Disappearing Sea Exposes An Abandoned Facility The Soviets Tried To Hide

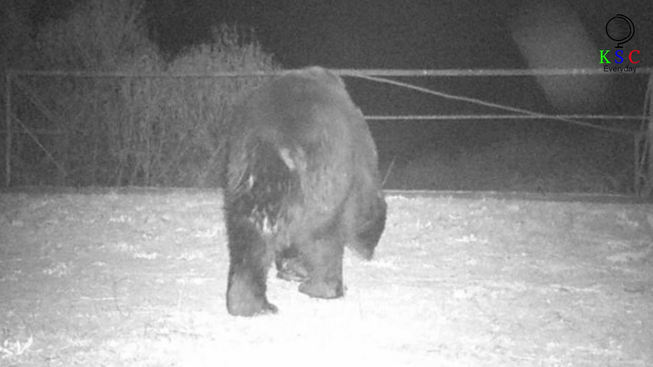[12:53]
their numbers have exploded in recent years. Even the European brown bearer species not seen in the region for nearly a century has been spotted in the zone.